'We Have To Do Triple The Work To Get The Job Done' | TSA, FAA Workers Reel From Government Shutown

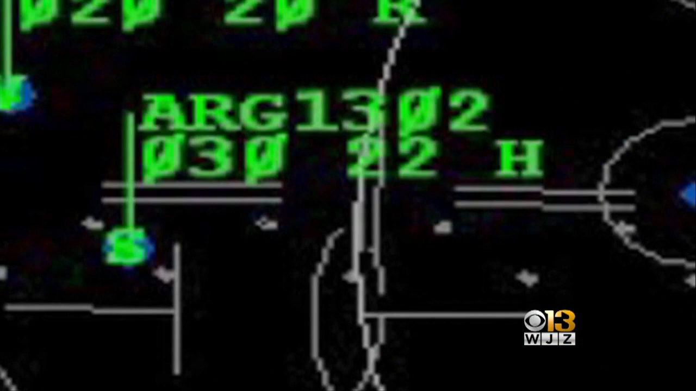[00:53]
Argentina 1302, you've gone through the final third, turn back right.